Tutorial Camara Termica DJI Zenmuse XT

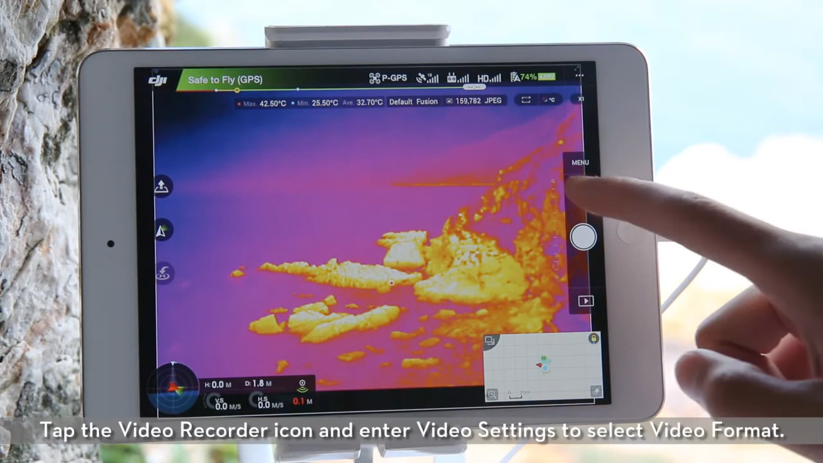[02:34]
Tap the video recorder icon and enter video settings to select video format.
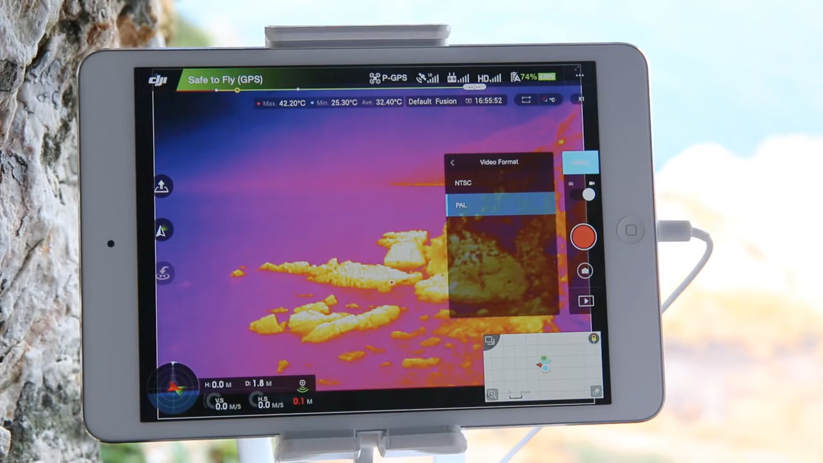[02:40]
On screen: max 42.20°C, min 25.30°C
When recording videos, tap the camera icon in the bottom right corner of the view to shoot a TIFF photo.
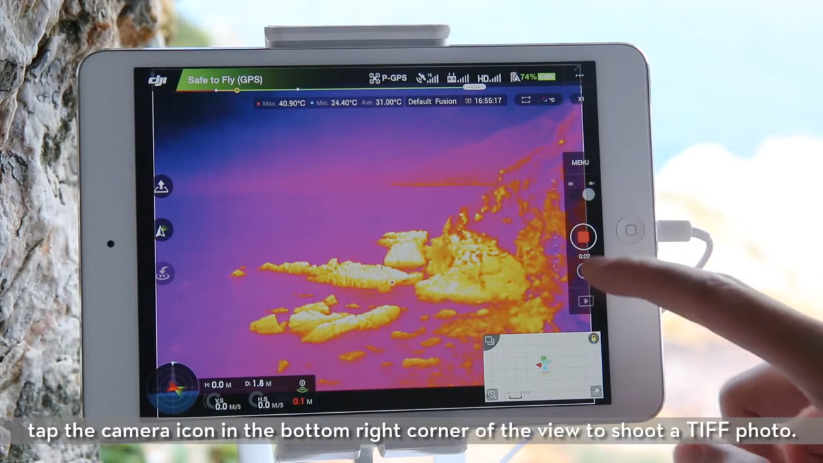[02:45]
On screen: max 40.90°C, min 24.40°C
In general settings, you can set ROI, palette, and scene to optimize the image to meet the needs of different applications.
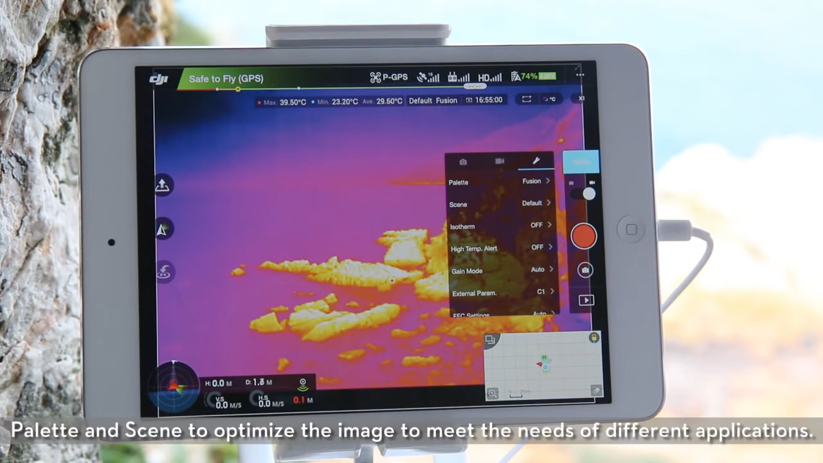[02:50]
On screen: max 39.50°C, min 23.20°C
Region of interest.
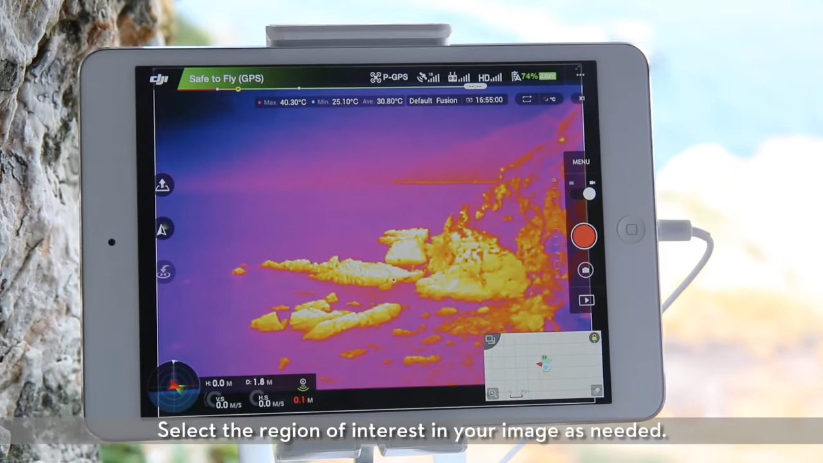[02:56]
On screen: max 40.30°C, min 25.10°C
Select the region of interest in your image as needed. When the region of interest is full, colors will be evenly distributed with muted color contrast.
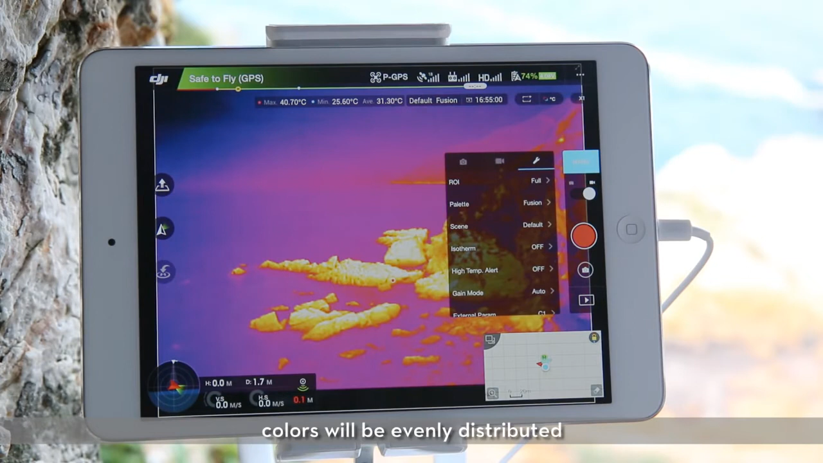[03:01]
On screen: max 40.70°C, min 25.60°C
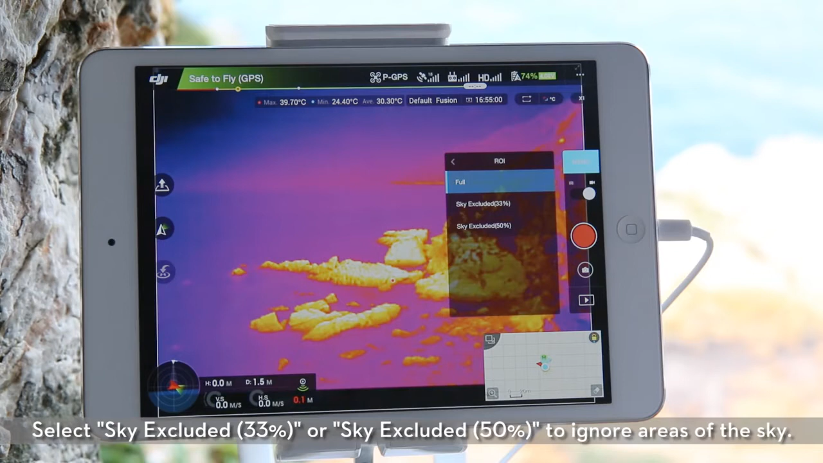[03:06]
On screen: max 39.70°C, min 24.40°C
Select sky excluded 33% or sky excluded 50% to ignore areas of the sky.
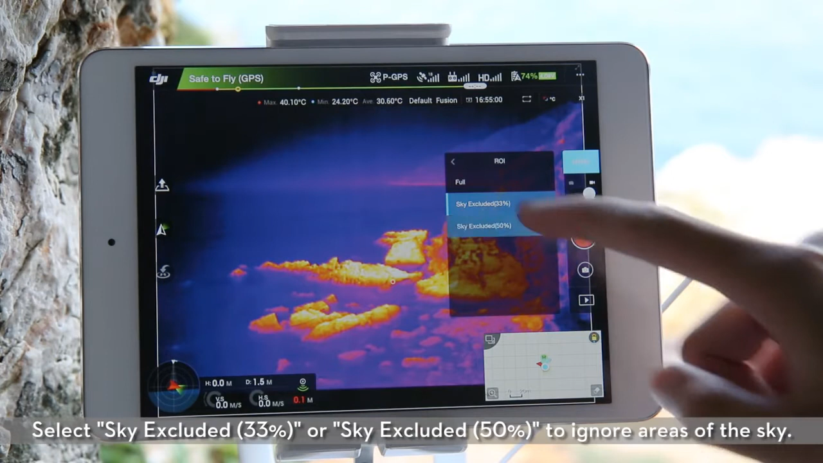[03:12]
On screen: max 40.10°C, min 24.20°C
Compared to full, this allows more spectrum allocated to the remaining areas,
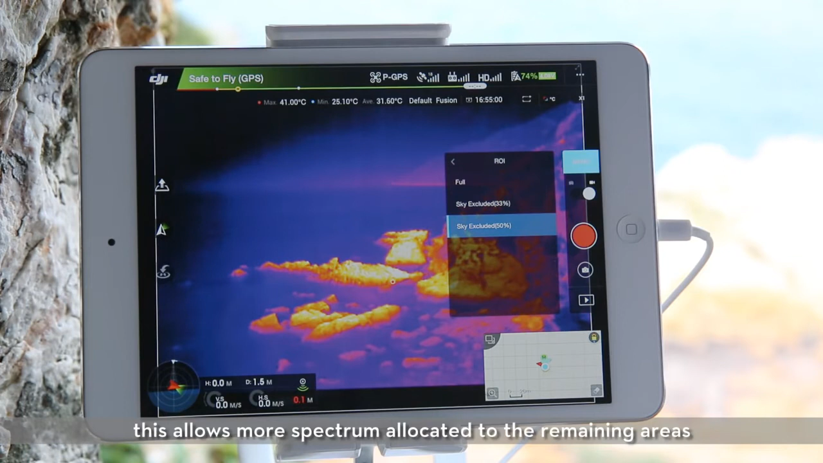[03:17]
On screen: max 41.00°C, min 25.10°C
providing a higher contrast and a clearer image. Palette.
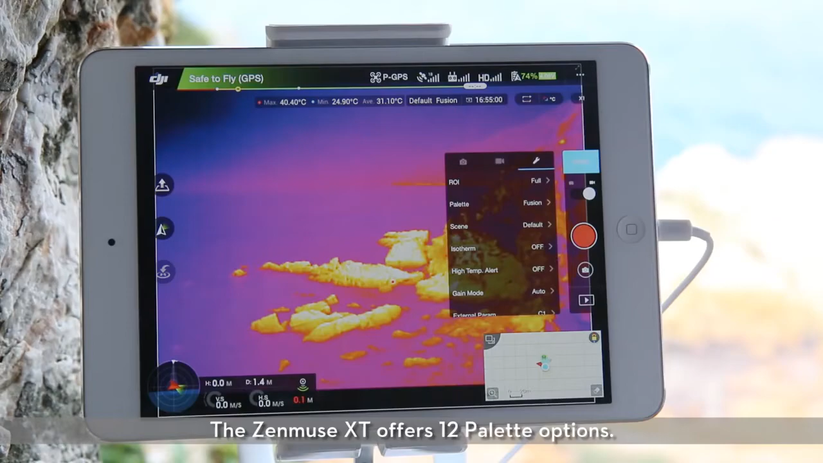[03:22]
On screen: max 40.40°C, min 24.90°C
The Zenmuse XT offers 12 palette options. Distinct colors are used to show temperature differences in the thermal image.
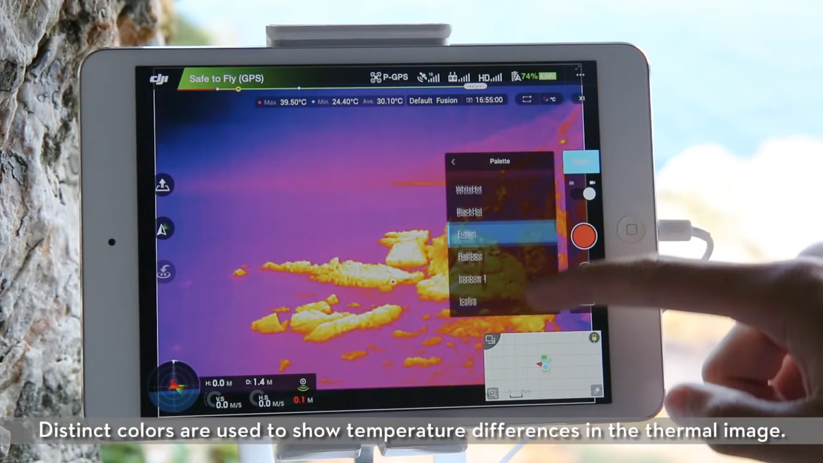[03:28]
On screen: max 39.50°C, min 24.40°C
You can select your palette in the DJI GO app or by using